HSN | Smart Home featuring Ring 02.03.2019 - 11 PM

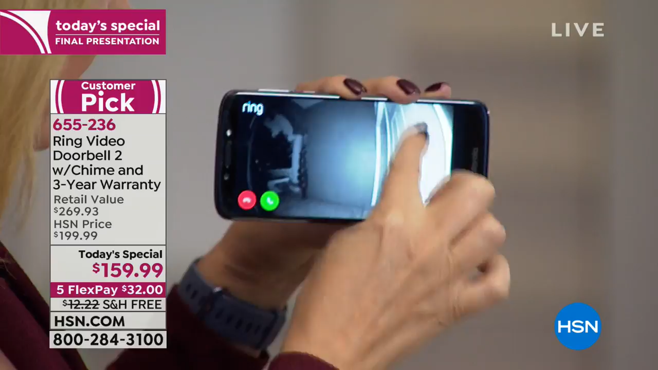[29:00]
This is my front door, and this is infrared night vision, so you can see my doors right here. Here's my little walkway. So I have this little path that leads up to my front door.
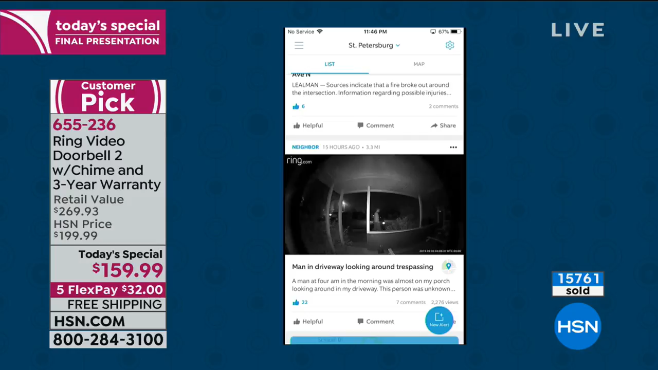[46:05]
This one is a man in a driveway looking around, trespassing. So you're gonna be able to go to that live video feed.
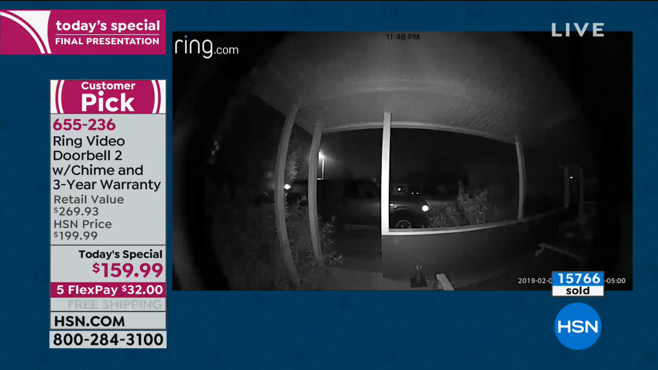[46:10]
I think I missed most of that one. But you can look at your neighborhood crime report right here.